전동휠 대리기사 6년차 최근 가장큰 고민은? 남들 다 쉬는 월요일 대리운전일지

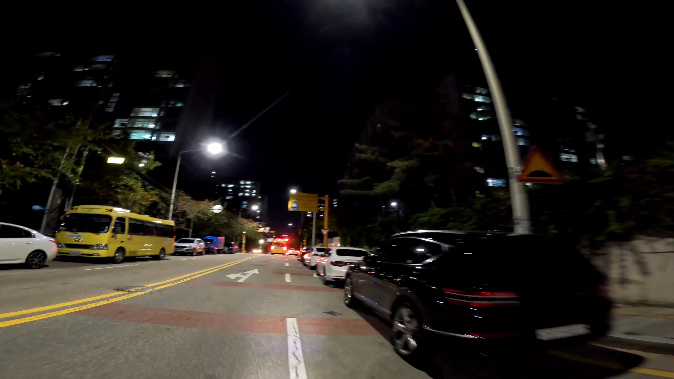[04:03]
네, 현재 시간 7시 25분 여기는 구운사거리 근처 아파트고요 아파트 단지 안으로 안 들어가시고 차도에다가 주차를 시켜드렸습니다 여기 구운사거리 1월저수지 근처로 가서 네,
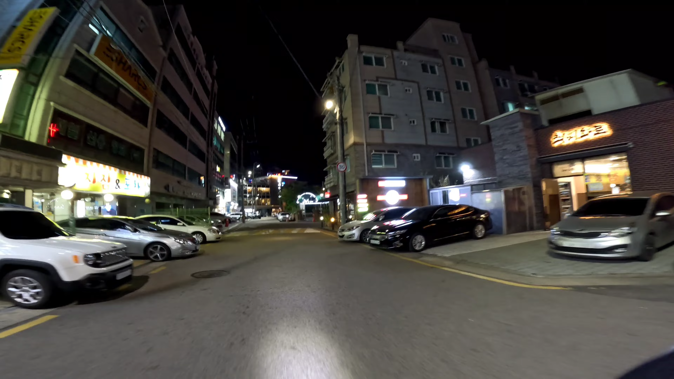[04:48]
월요일이라 얘가 좀 썰렁하네요 여기 고깃집이 엄청 많은 데인데 사람도 별로 없고
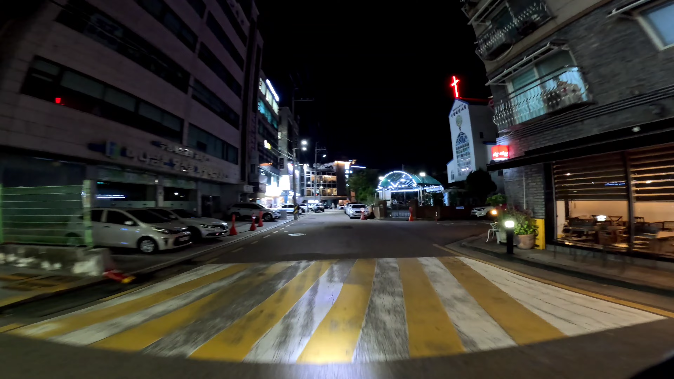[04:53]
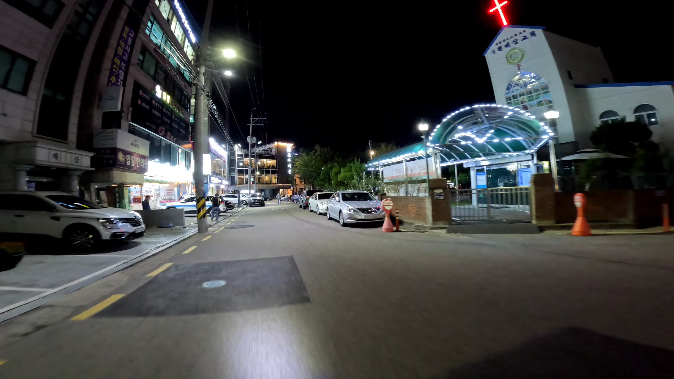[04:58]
고반가든 네 여기 옆에서 대기하겠습니다 네
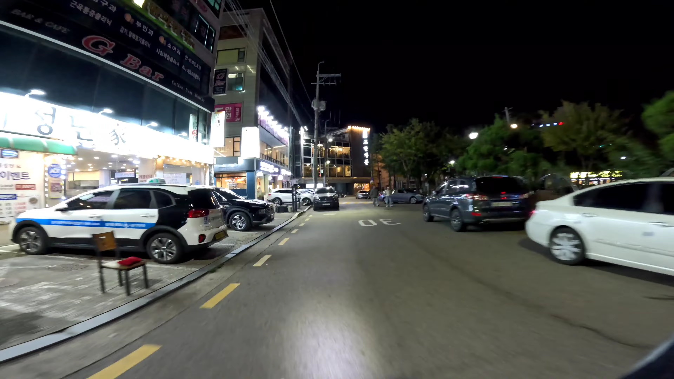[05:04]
서수원 살살녹소에서 아, 영통에만 있는 게 아니고 서수원에도 있네요 살살녹소